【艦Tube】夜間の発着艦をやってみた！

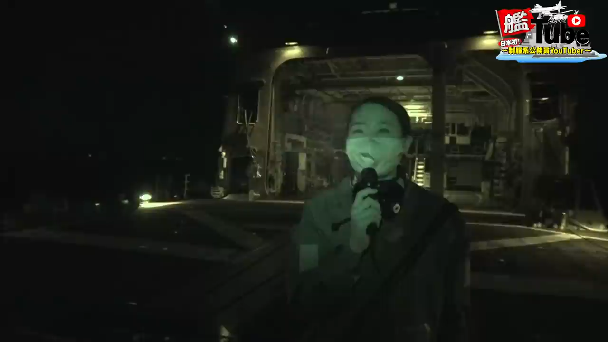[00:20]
みなさんこんばんはここは護衛艦巻並みの飛行看板の上です時刻は夜22時
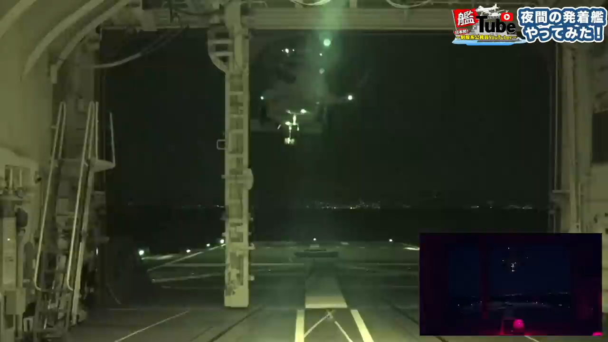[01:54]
夜間は姿勢が不安定になりやすいので慎重に護衛艦から離れます
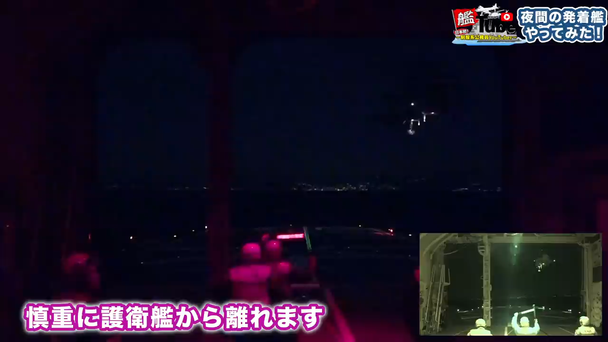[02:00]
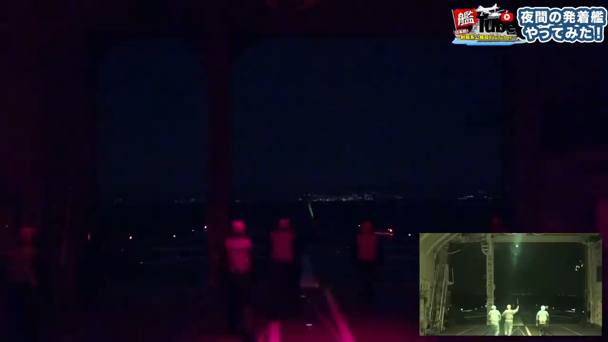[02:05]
そしていよいよまもなく護衛艦が波並みに着艦します
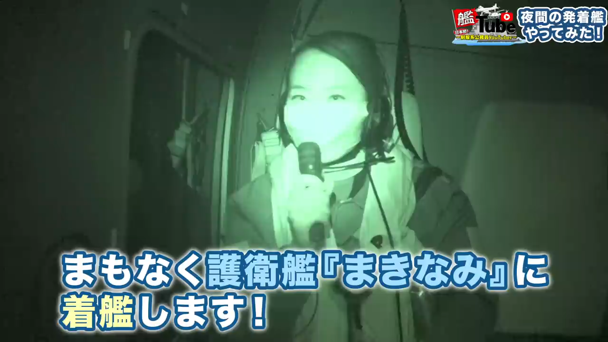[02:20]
天長わずか25メートルの飛行岸盤に向けて慎重に船を進めていきます
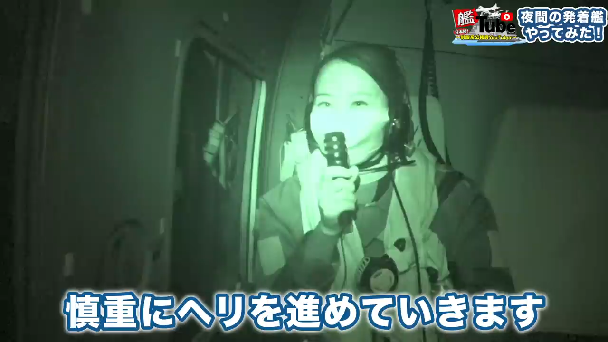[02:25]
この真っ暗闇の中この真っ暗闇の中頼りにな
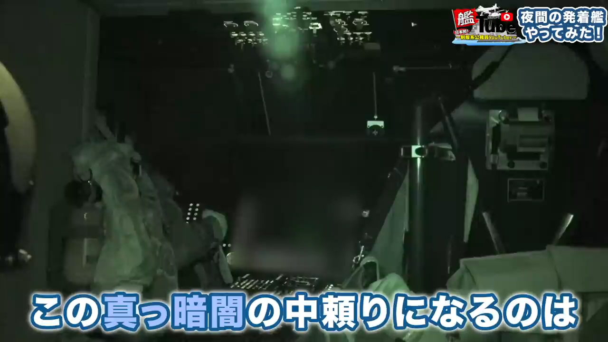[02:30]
るのはわずかな視界と景気を読み上げる武装寿司の声のり